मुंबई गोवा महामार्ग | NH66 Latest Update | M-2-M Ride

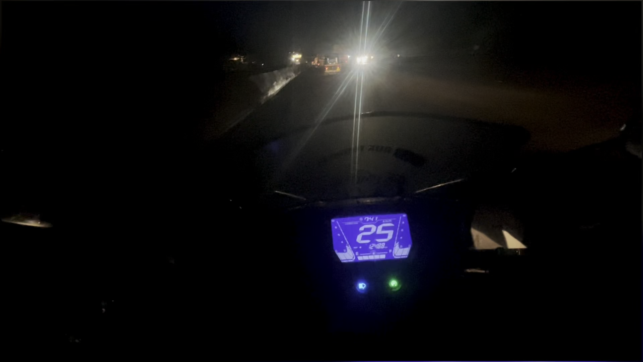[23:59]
फटाफट वडखर ना का वेगरे सगला आपन, प्रॉस करत फुड़े आलो, अनि रस्त्यावरती कंडिशन बेकार आहे, नकायो,
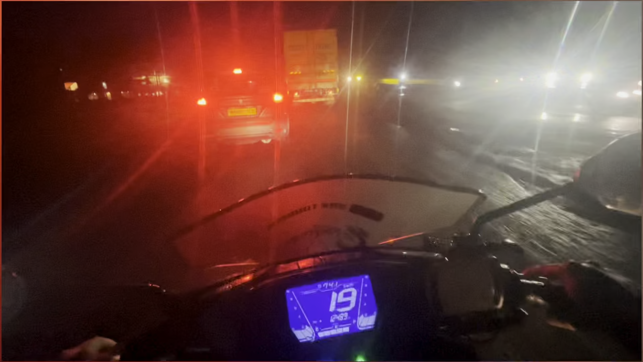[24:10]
मुंबई गोवाने जर याईता तुम्हें विचार करता सल, सब्टेम्बर ला वेगरे गावी, तर अजिव
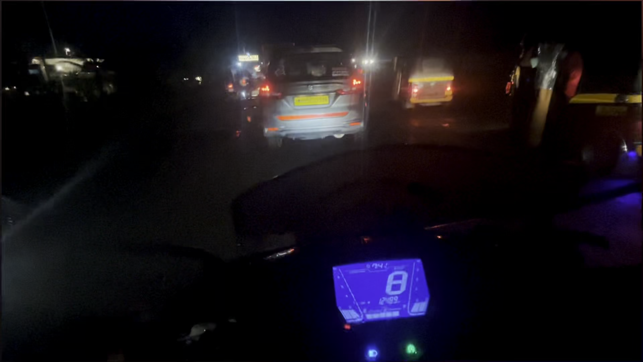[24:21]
प्रॉस करते हैं, पक्त ते सिमेंट कॉंक्रिट छे ब्लॉक ते वड़े चांगले रहेले, बाकी सग रस्ता खचुन गेला, त्या मुझे अमित्र तुम्हाला रेकमेंड करतो कि या आईवे पिक्षा अपला NH48,
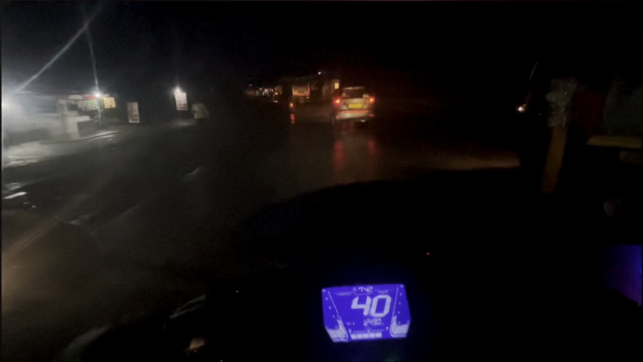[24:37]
पुने मुंबई, मुंबई, पुने 17, कोलापुर,
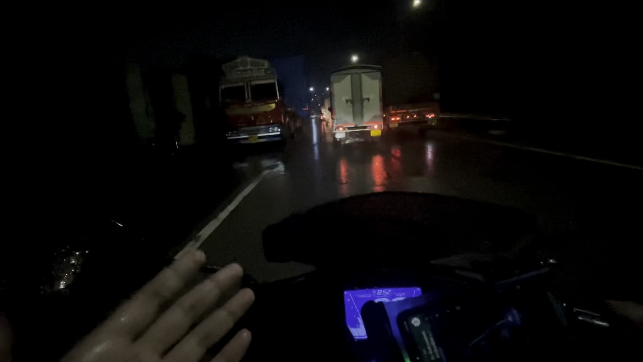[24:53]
मा MIDC जवर आहे सद्यामी, आणि ताइम बगुशक्ता, आट वजन बावन्न मिंट, आट वजन बावन्न मिंट निमी तुर्भेला पोचलो,
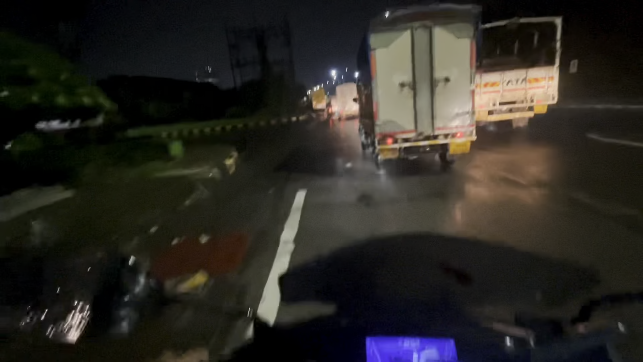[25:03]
मन्जे नवी मुंबई एरिया मदे, ही पुर्ण, MIDC चा एरिया या पुर्ण, आणि जबर्दस राइड गली, नव चा आत अपन घर